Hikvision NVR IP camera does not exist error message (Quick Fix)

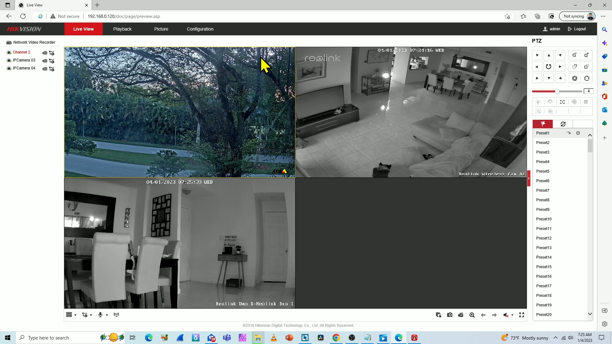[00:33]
So what I have to do is go to the configuration menu and look for the camera management here. See camera management.